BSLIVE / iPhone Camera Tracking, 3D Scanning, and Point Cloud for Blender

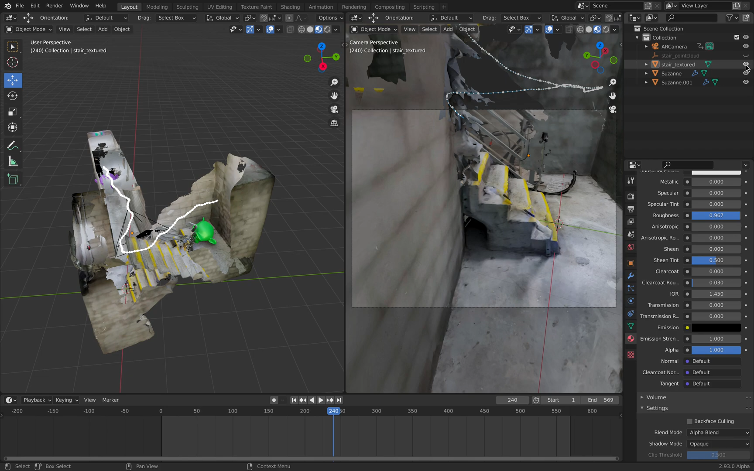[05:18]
on top of that I also took point cloud so point cloud is interesting this is only 10% of the original actually only 5% because I have full percent 100% is almost like a like a photograph
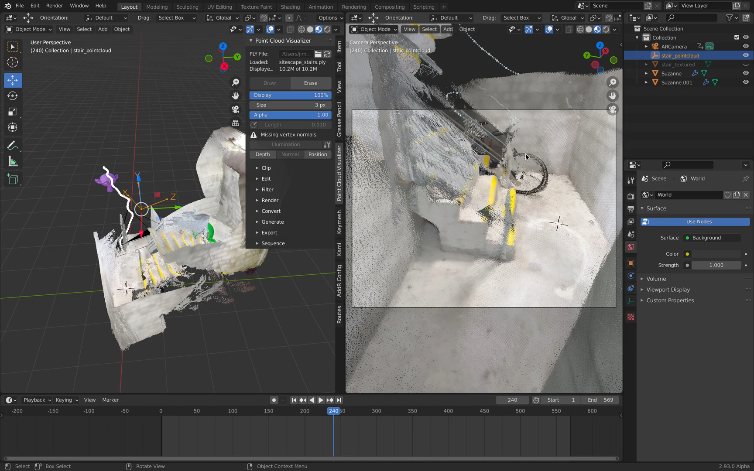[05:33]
kind of because it's not displaying all the solutions but it's a it's pretty cool to be able to see this
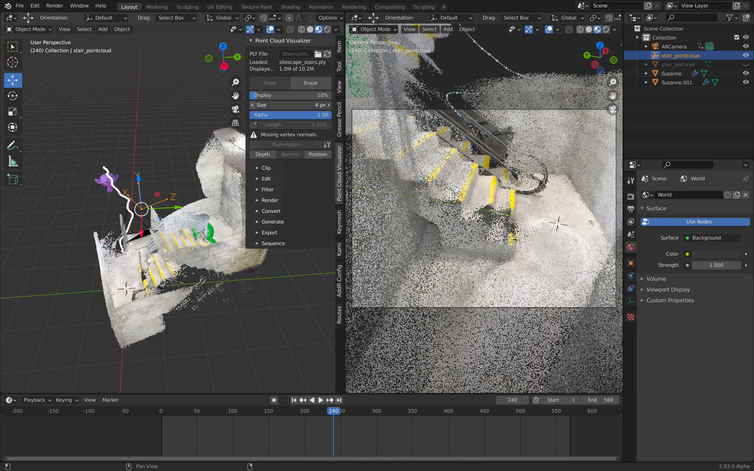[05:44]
point cloud and maybe this can help me to align if I turn on alpha and start moving this thing I can I can align this point cloud better with the original footage that I took using Camtrak AR
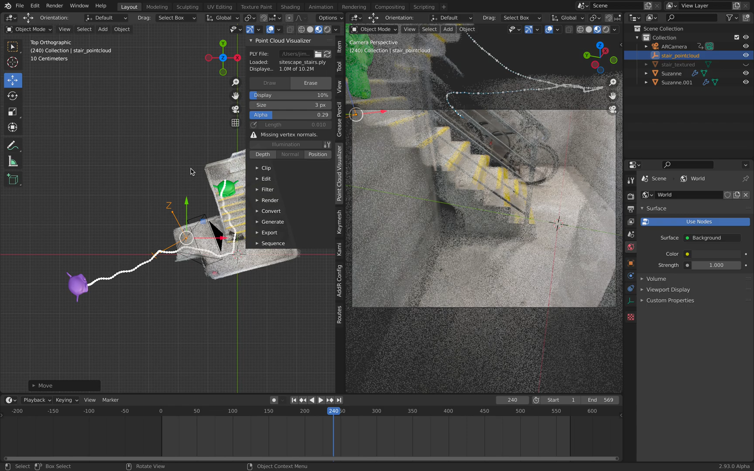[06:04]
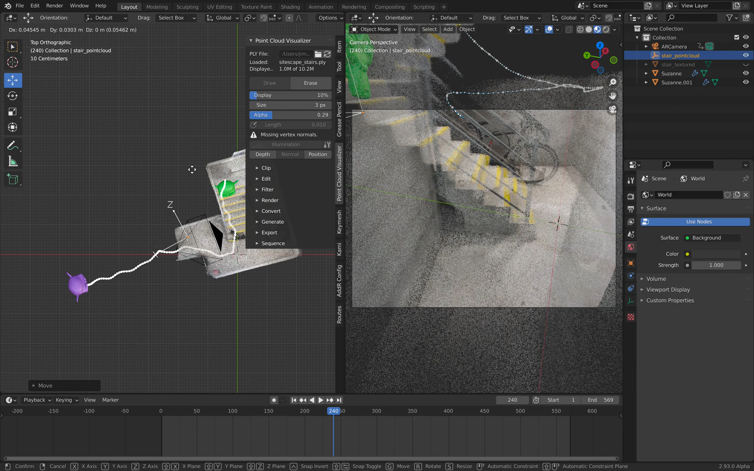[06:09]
anyway that's kind of okay pretty close with the AR camera I can turn off the background now let's just go into let's
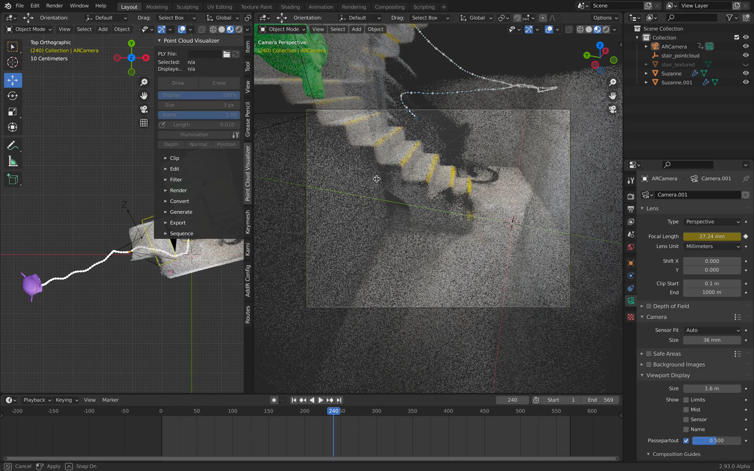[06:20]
just fly through you can see it's almost like a dream like so this is the point cloud and imagine if the the points is kind of
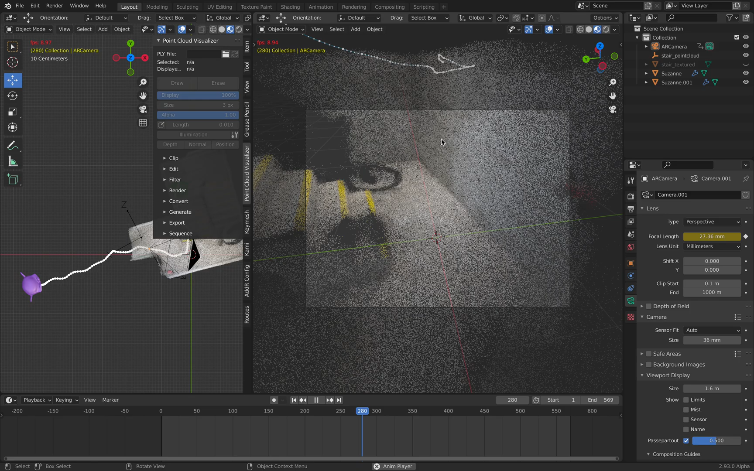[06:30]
interacting with you sometimes point cloud is enough you know you don't need all the resolution and details